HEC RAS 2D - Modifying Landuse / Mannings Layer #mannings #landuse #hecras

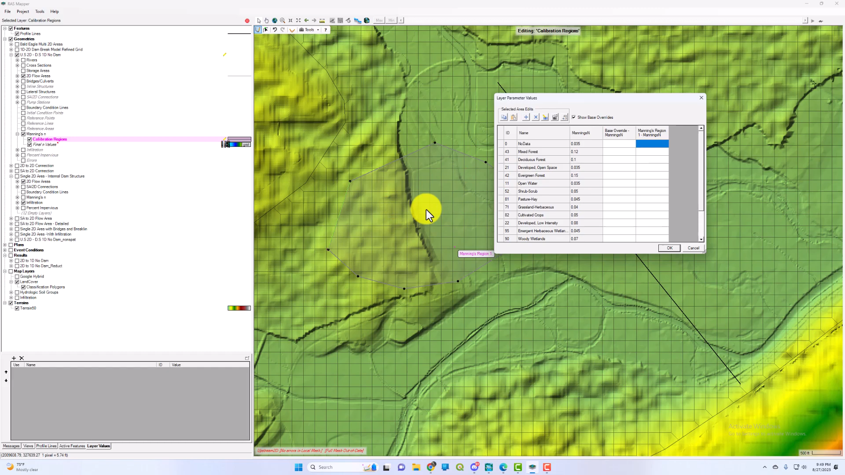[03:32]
the land use within your polygon you'll update that in your Manning's region one.